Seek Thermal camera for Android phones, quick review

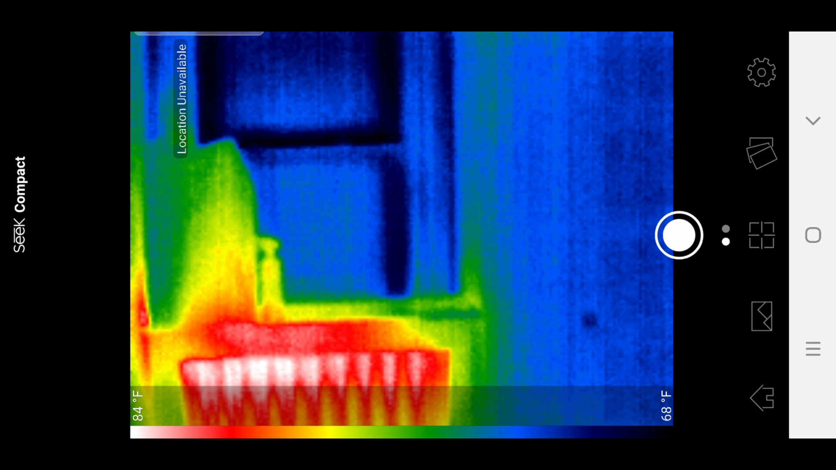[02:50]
On screen: scale top 84°F, scale bottom 68°F
You can take photos or you can always record. On a website, it's kind of misleading. They're saying that it's a high definition and you would think that you're getting 1080p at least. But as you can see from our video samples, it is definitely not 1080p.
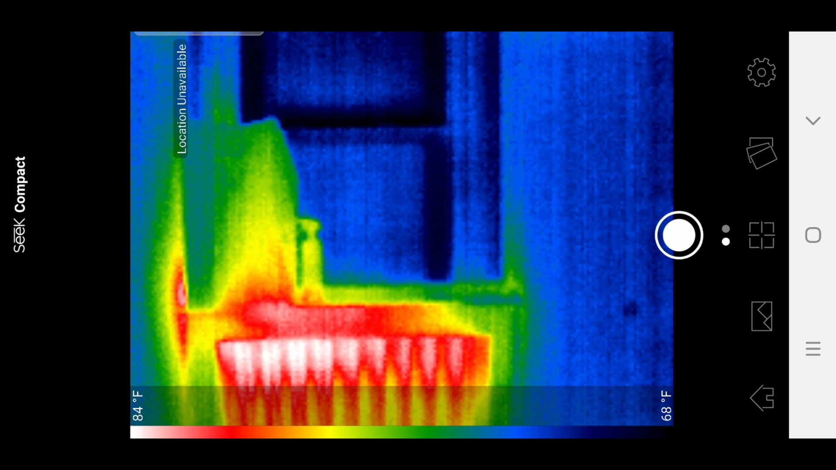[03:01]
On screen: scale top 84°F, scale bottom 68°F
Let's hit the record button so you can see the screen resolution.
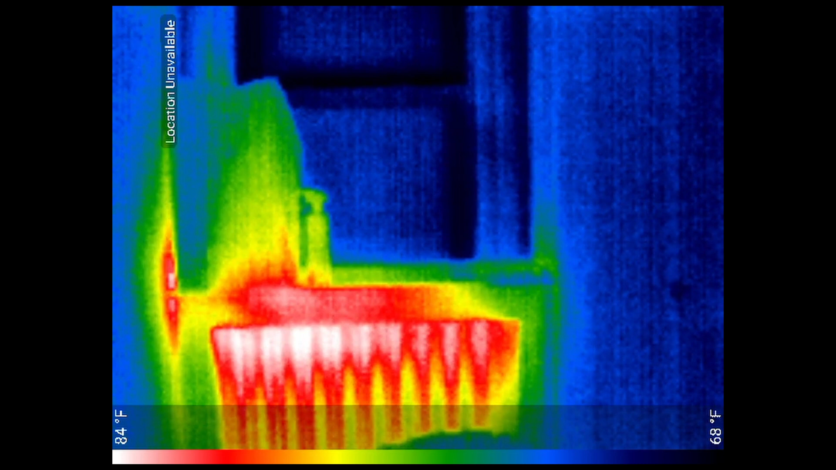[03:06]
On screen: scale top 84°F, scale bottom 68°F
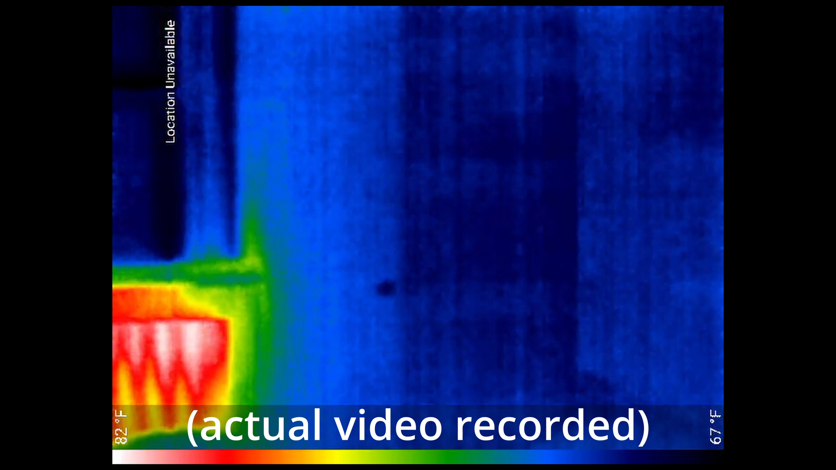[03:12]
On screen: scale bottom 67°F
Sorry, I don't have a stabilizer with me at the moment. So that's why the screen is a little bit shaky.
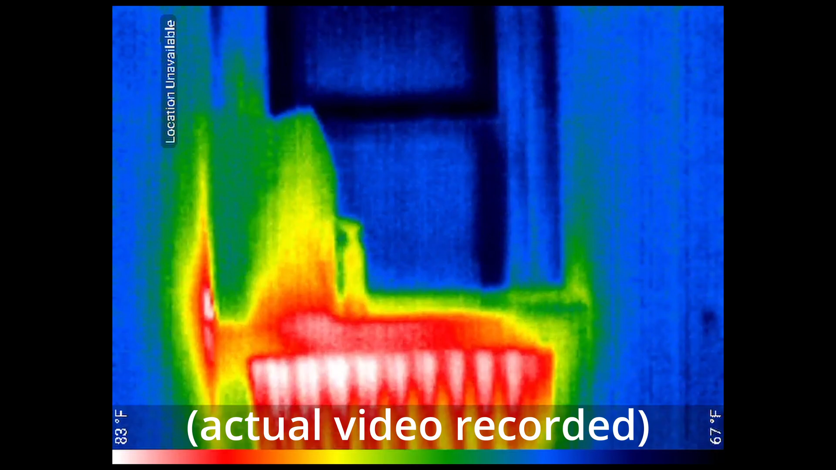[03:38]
On screen: scale top 83°F, scale bottom 67°F
There's not a lot of controls.
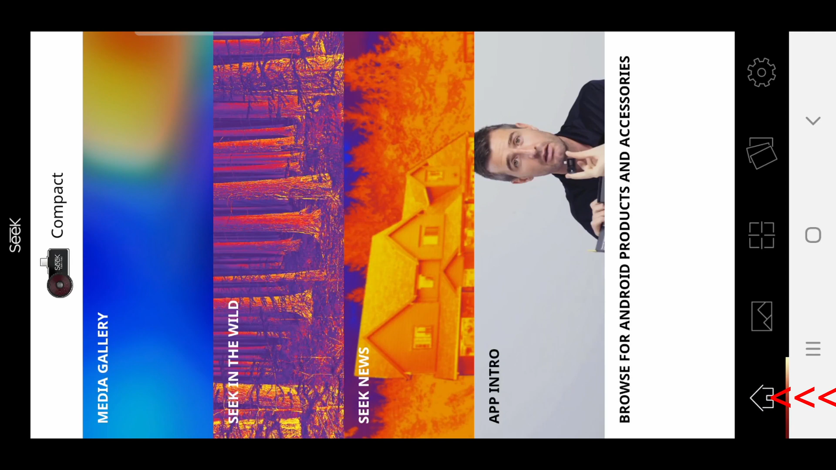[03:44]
Clicking on home will let you go back to the home screen.
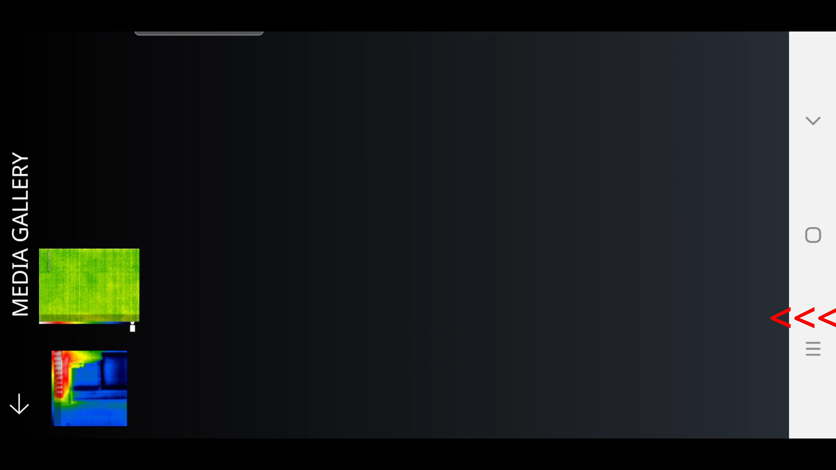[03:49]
That's to view your gallery.
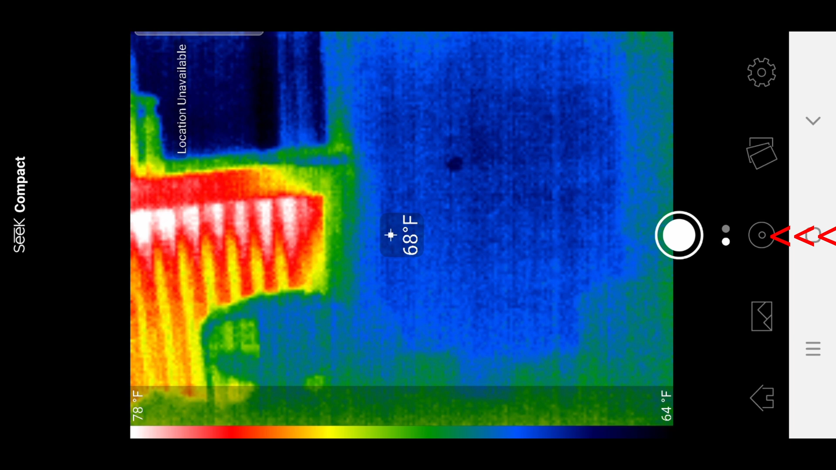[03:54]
On screen: spot 68°F, scale top 78°F, scale bottom 64°F
Clicking on the target icon will give you a bunch of options, the different kind of modes that you want to view.
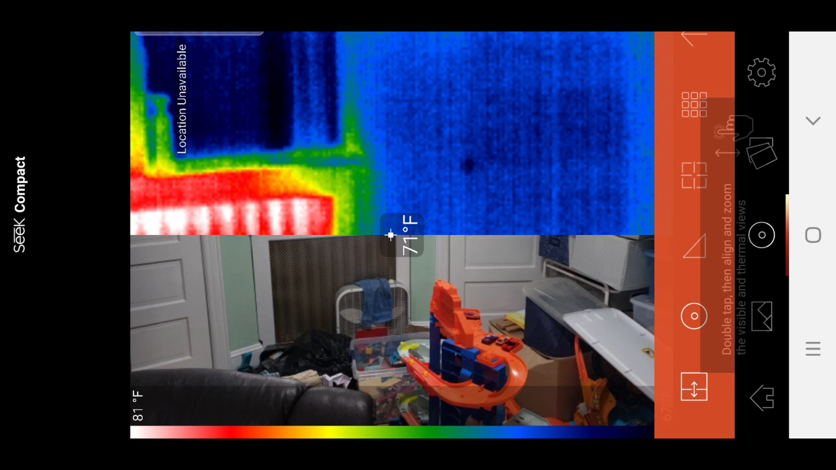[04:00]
On screen: spot 71°F, scale top 81°F
So right now it's a split screen.
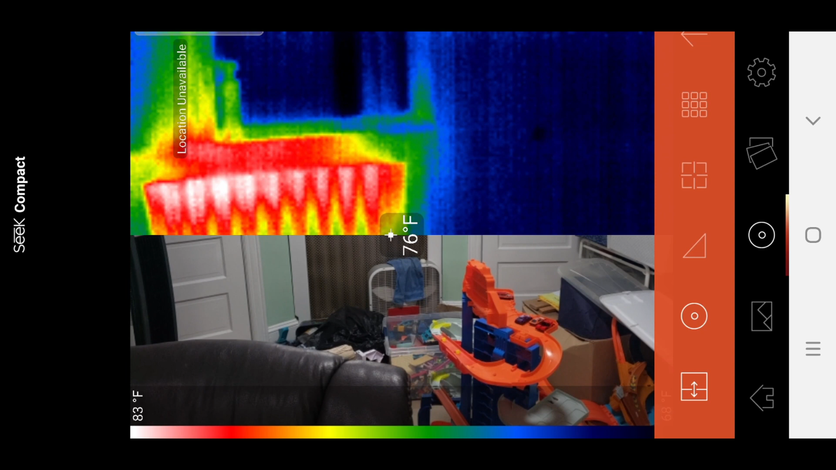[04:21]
On screen: spot 76°F, scale top 83°F
Next up, the target tool. You can pinpoint the area that you want to see and it will tell you how hot that area is. Next up is a triangle tool and I will tell you where the hottest area is and where the coolest area is. The cards icon will let you see different types of graphs.
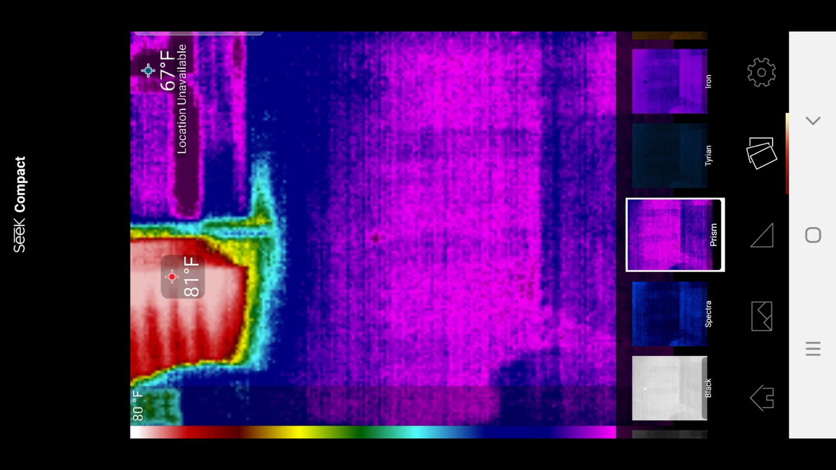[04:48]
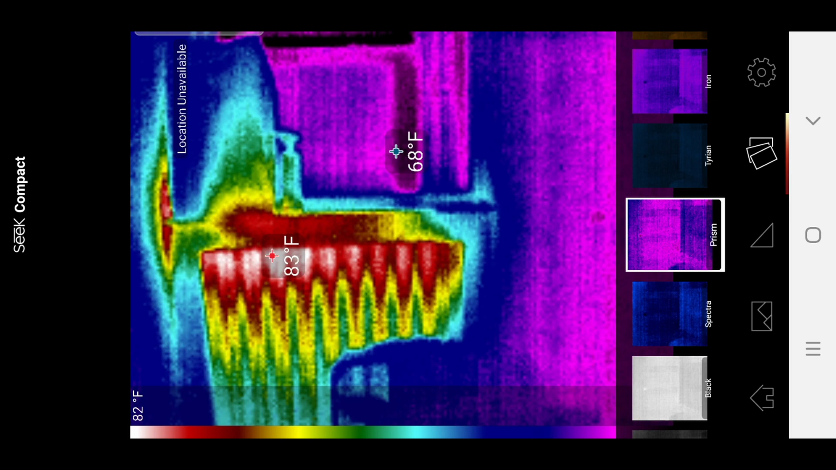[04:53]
Personally, I like this the best. Spectra.
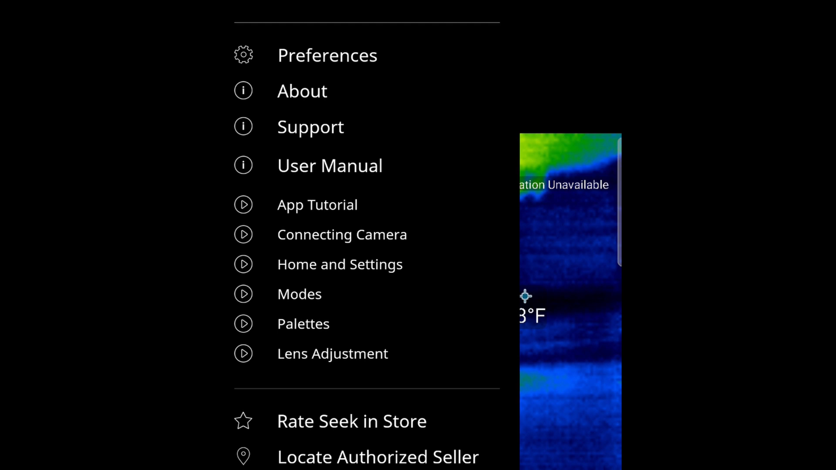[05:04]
If you click on the settings, it will give you a bunch of preferences and as well as instruction manuals.
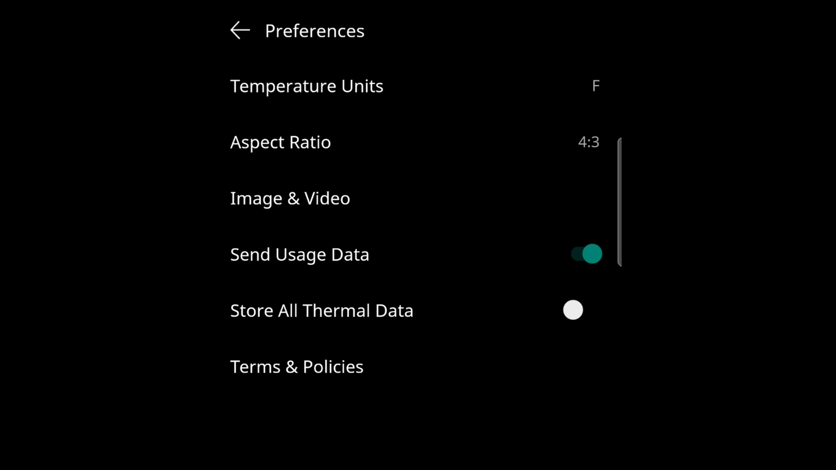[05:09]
Honestly, I didn't read the instructions manual. But here it is if you want to.
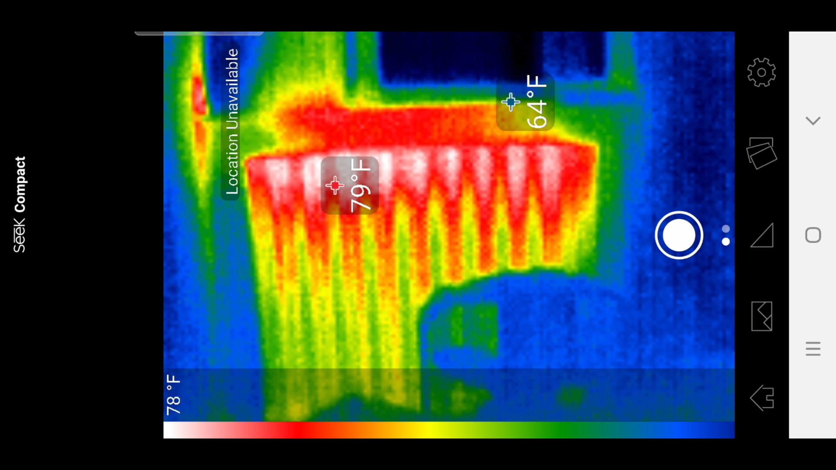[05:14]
Right now it's winter time so you can see how very useful this can be to find out leaks.
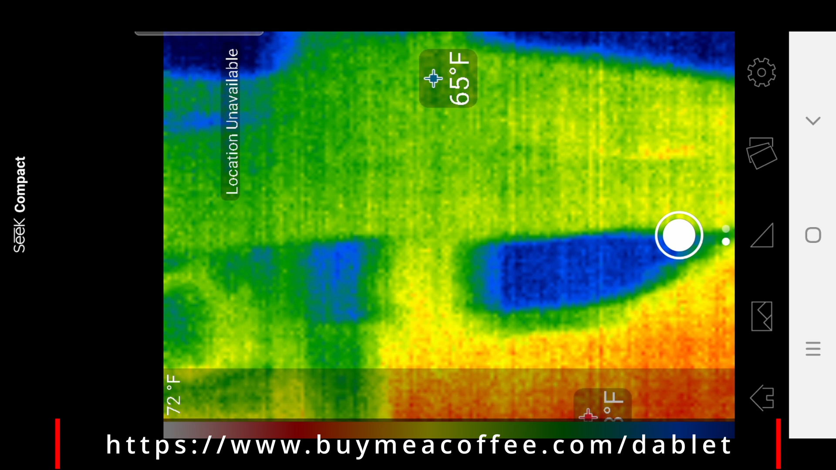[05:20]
To find where leaks are in your house.
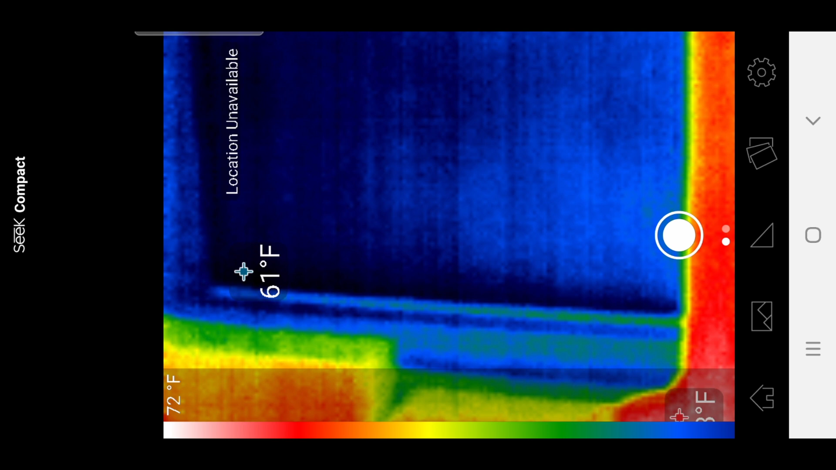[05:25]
We're looking at another old window.
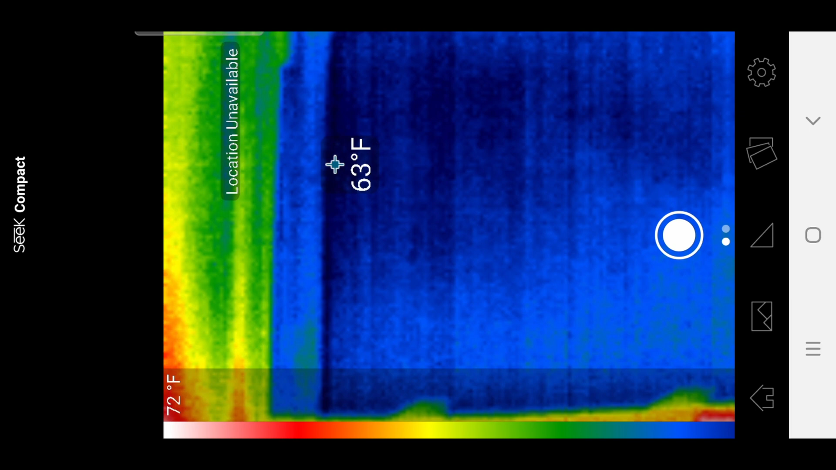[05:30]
On screen: spot 63°F
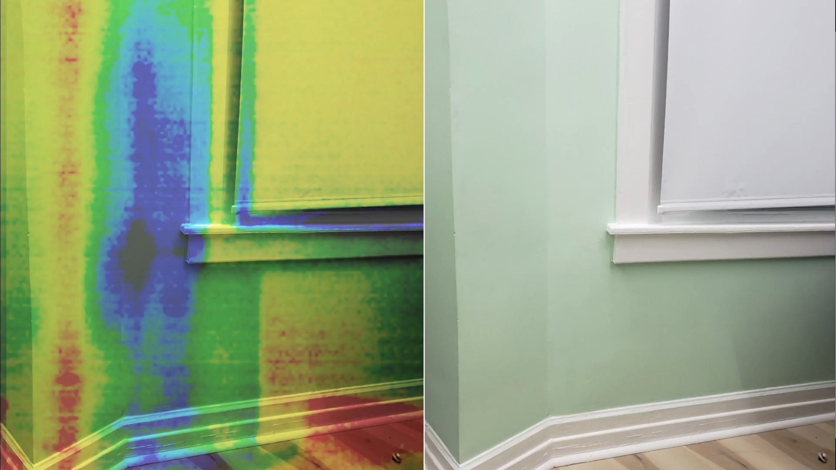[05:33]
Besides troubleshooting the windows and doors for your house. I was looking around the house. I was looking around the walls. And interestingly enough, this is one of the things that I found. Water leaks. Yikes. Here's a normal picture versus a thermal camera picture.
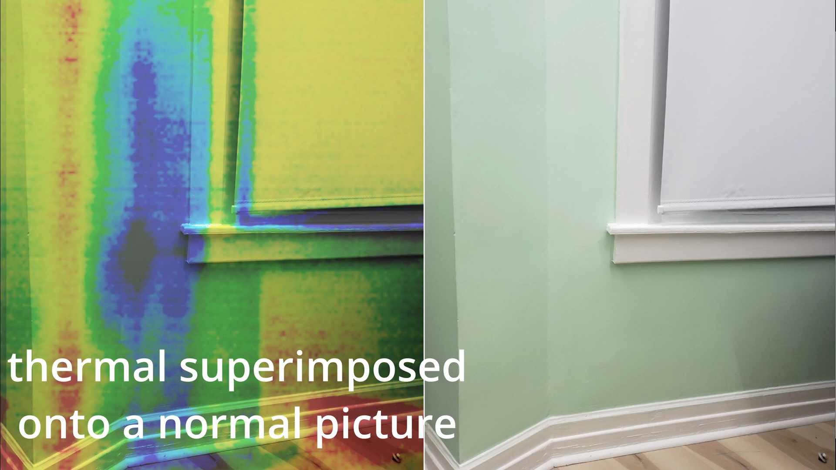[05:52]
You can clearly see that for some reason water is seeping into this area, this wall. And upon closer inspection, you can see that there's micro fractures along the wall. So I know that water somehow is seeping in.